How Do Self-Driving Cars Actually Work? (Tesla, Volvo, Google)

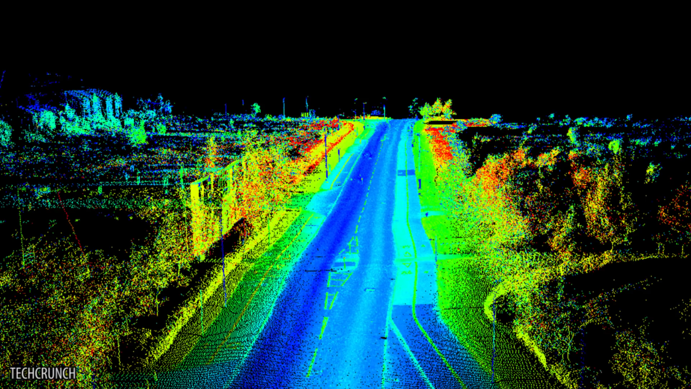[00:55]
LIDAR, short for Light Detection and Ranging, functions in tandem with state-of-the-art GPS and Inertial Measurement Unit sensors, or IMU, to pinpoint the location of the car down to a quarter of an inch.
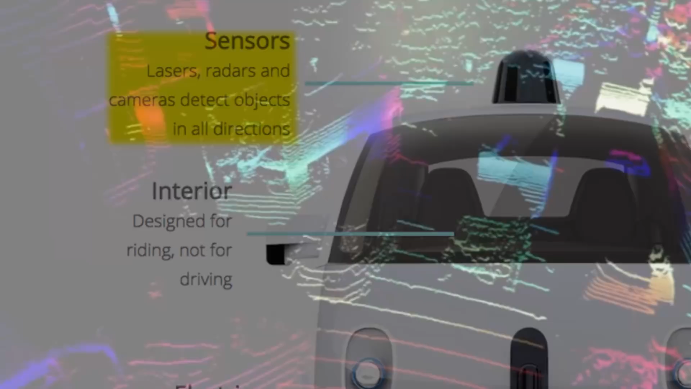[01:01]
An additional radar control will kick in whenever an obstacle comes within about 15 to 30 feet of the vehicle. These sensors exist to keep the car running and to keep you safe.